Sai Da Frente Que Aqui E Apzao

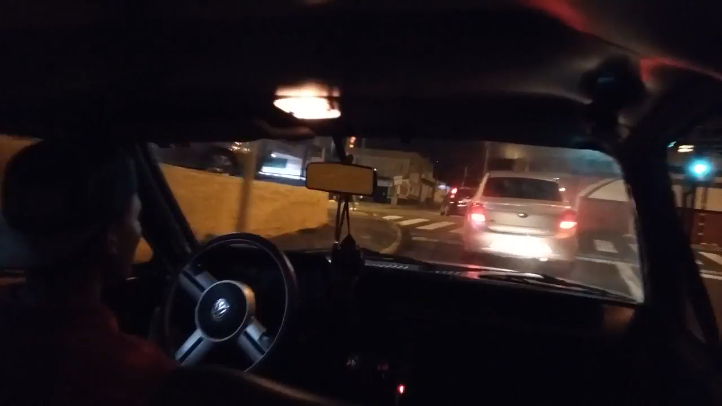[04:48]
Vai, tiozão do Ford Ka. Assim nós não aguenta, né, velho?